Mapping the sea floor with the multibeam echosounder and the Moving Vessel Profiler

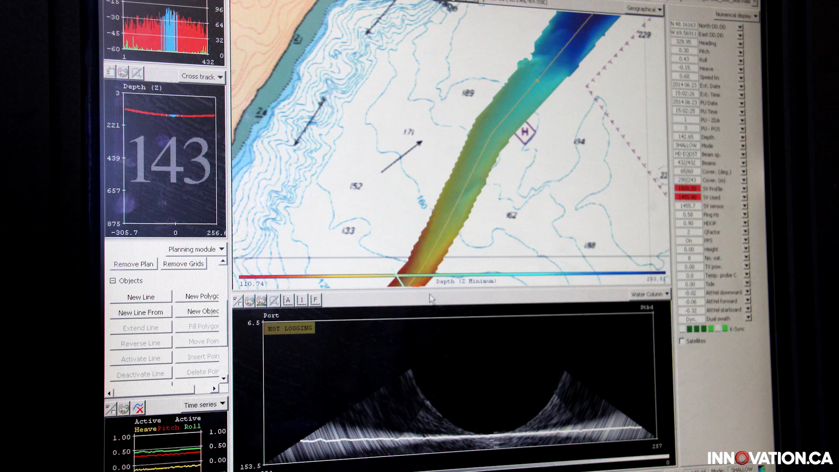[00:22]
They collect data that measures the depth of the Arctic sea floor and the conditions of the water at these depths. They use two important pieces of equipment, the moving vessel profiler and the multi-beam echo sounder.
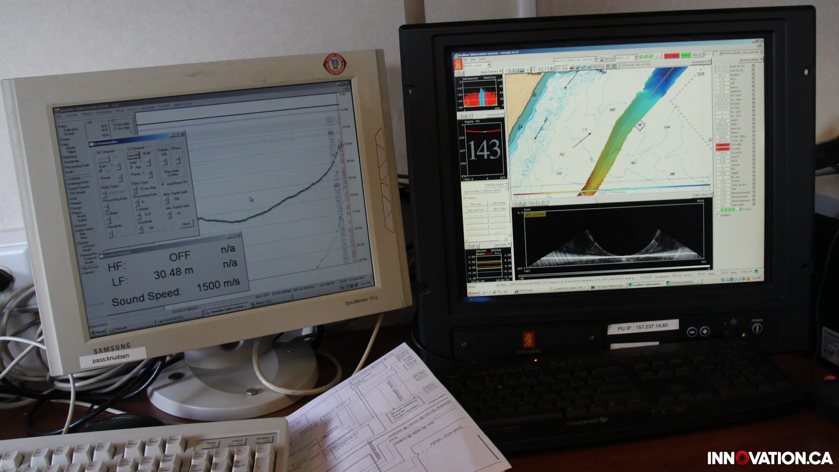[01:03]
the dissolved oxygen content that are used by different teams on board the Amundsen.